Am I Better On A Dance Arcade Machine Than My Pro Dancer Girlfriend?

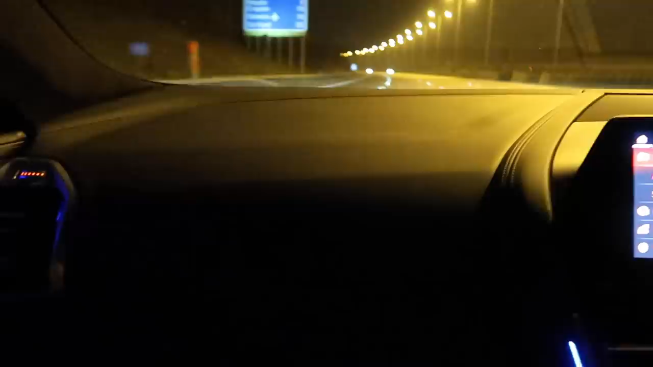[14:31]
That's so weird. This is the weirdest thing. Look, hands free. I feel like go-go, it's like go-go gadget car. And just, look, I'm just staying within the lines. It reads the lines and just drives itself. Oh my god, what was that?
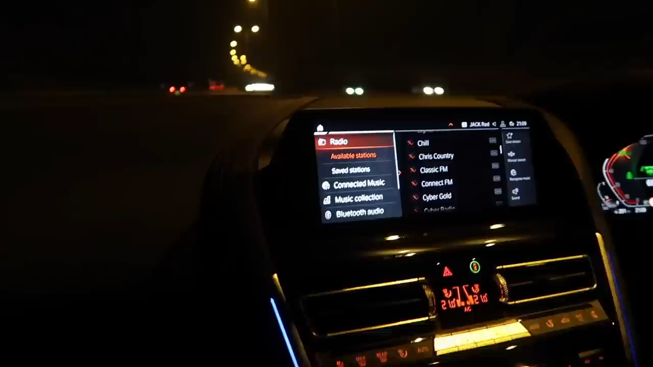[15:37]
How does it even know? I don't know. I reckon that we're going past the car. Look, I'm not going to touch my hands on the wheel. We're going past the car. Look at this. This is the future. No hands. This is the future. Oh my god. It's so